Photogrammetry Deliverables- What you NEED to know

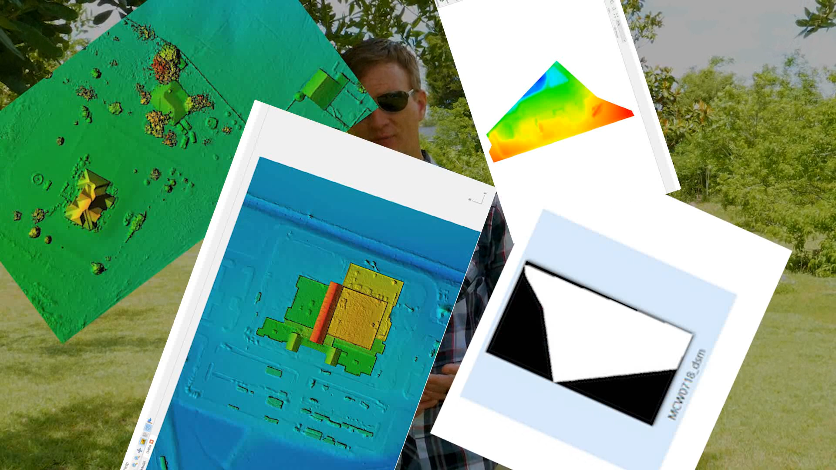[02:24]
They're georeferenced images with a .TIF file extension. Now let's talk about contour lines.